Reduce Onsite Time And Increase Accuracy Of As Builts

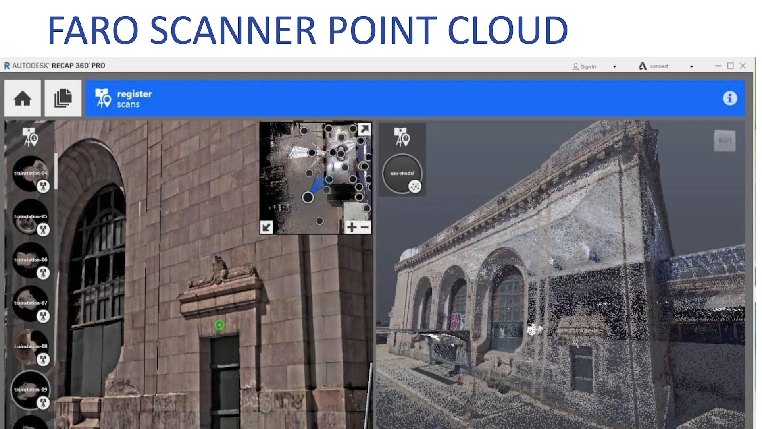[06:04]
So here we have an image of our ferro scanner point cloud, and Sean, if you can explain how that kind of works. Okay, cool.
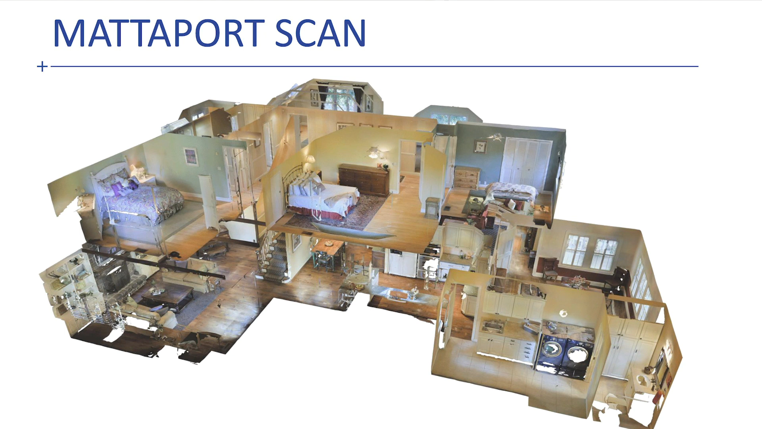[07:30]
We also have the Matterport scanner, and Sean is also going to explain how that works as well. So the difference between the two scanners, and I feel like you guys are essential for most of the day, so you guys might know this more than me at this point.